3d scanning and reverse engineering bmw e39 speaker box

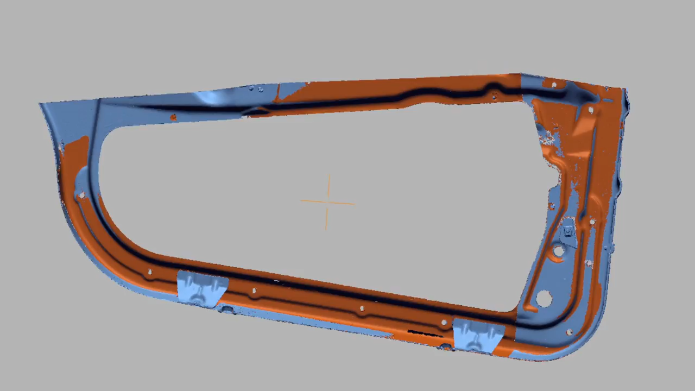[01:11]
But off camera I scanned this part also from the second side. Then I merged scan point clouds into one mesh body.
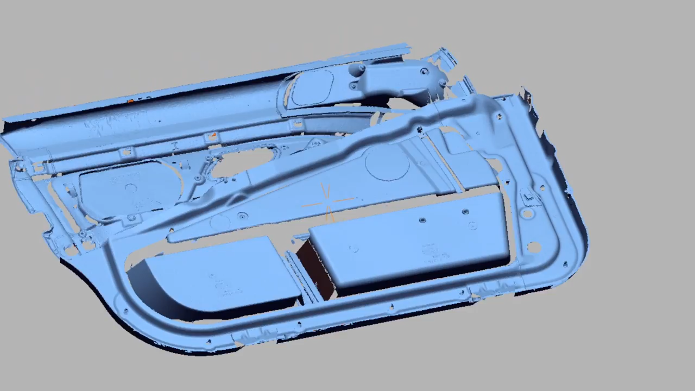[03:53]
Now I started to smashing 3D scanned bodies together to get reference geometry for sketching.
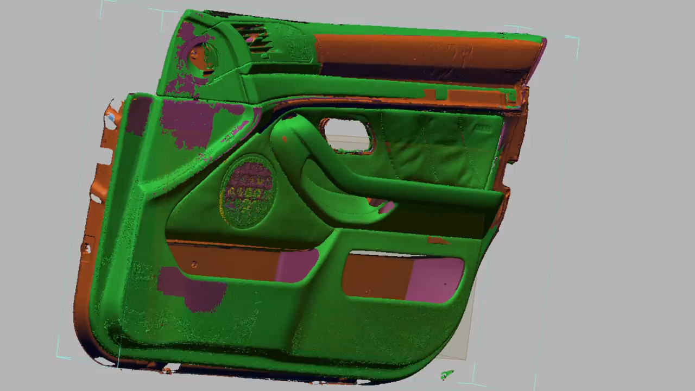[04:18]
As I got somehow all the bodies into right place then I started to create reference planes to the scanned surfaces.
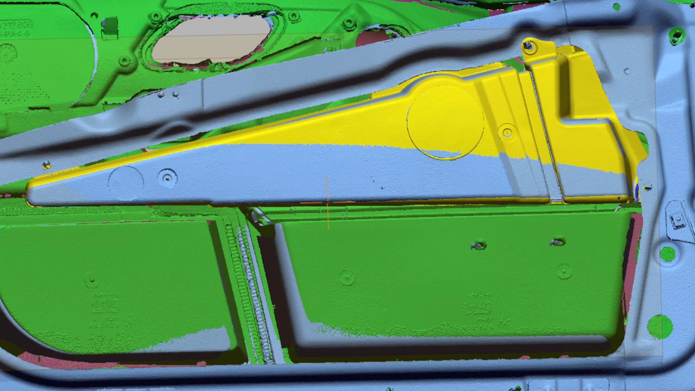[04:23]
Then I can start making reference sketches.
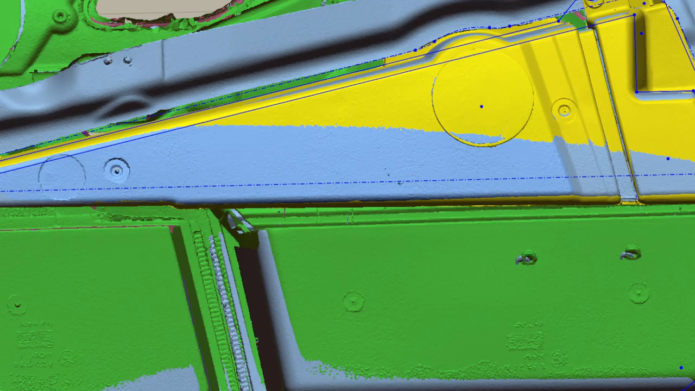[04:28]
First I make sketch for the mainframe and mounting points.
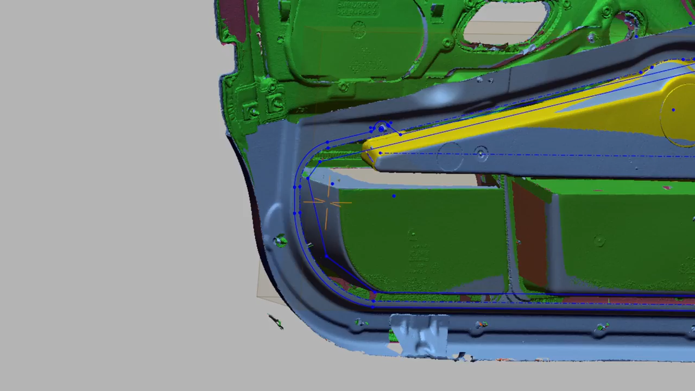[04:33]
Then the back face what basically is two faces with slight angle. There I sketch outer contour of the original speaker box and backside of the door pockets.
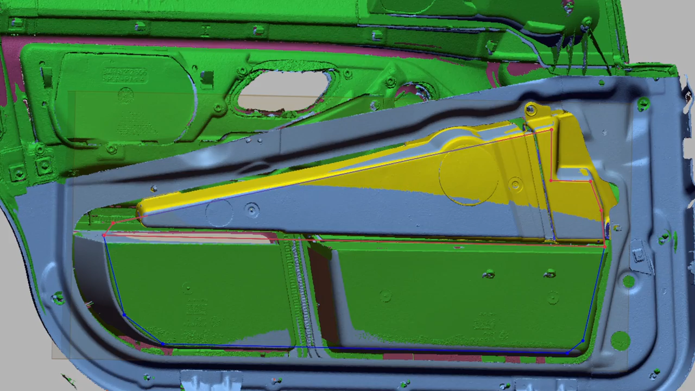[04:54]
Now to the front side.
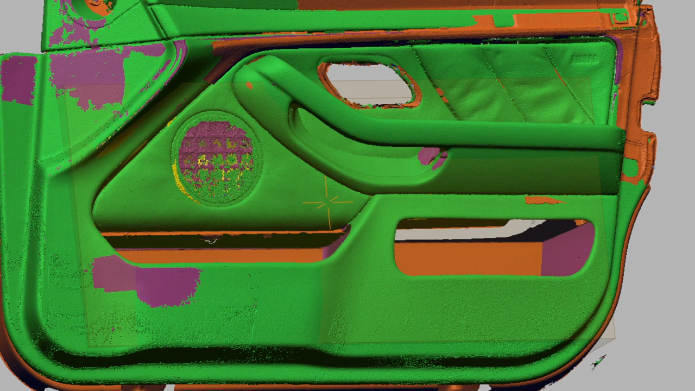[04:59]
This was very tricky because there was not any flat face to use as a reference and everything is angled weirdly.